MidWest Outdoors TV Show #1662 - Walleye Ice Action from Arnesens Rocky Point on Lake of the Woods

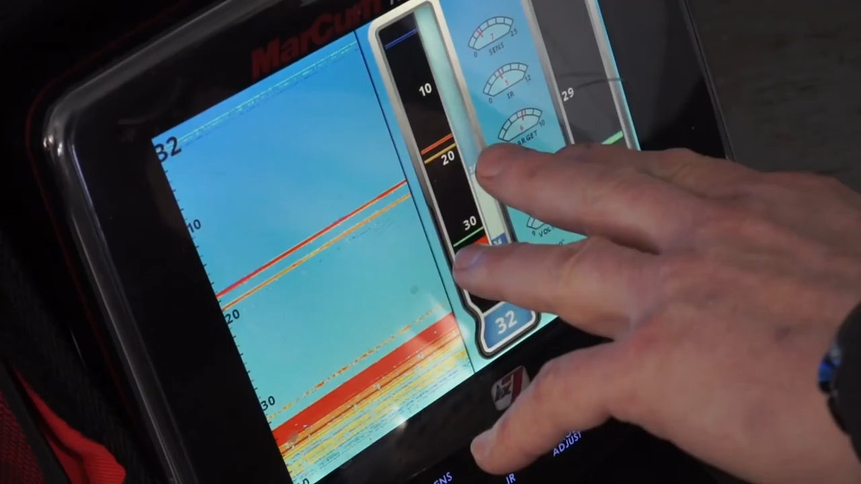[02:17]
These are actually, we've been catching a lot of these walleyes. We're in 32 feet of water,
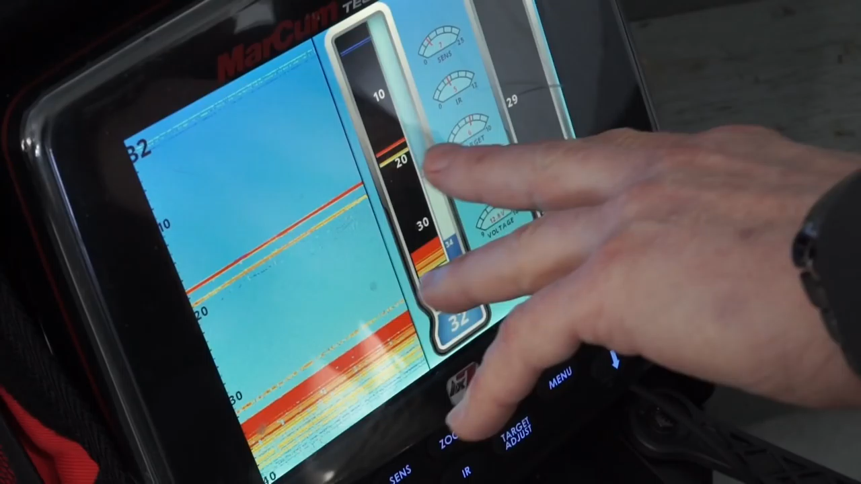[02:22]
but we've been seeing a lot of suspended fish come through there, and then the saugers have been lower.
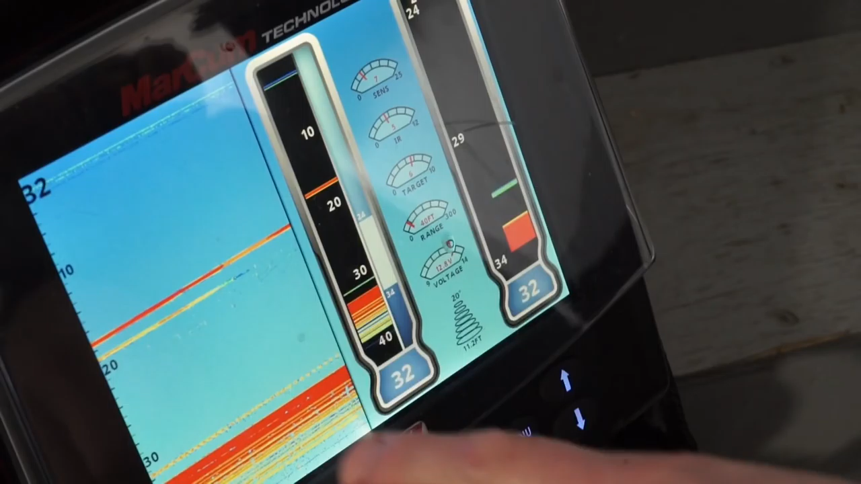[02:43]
Nice thing is when the high fish come in up here, you'll see them in the graph or on the main vertical flasher there, and you can rise up to get them. I think we got another one of the right color.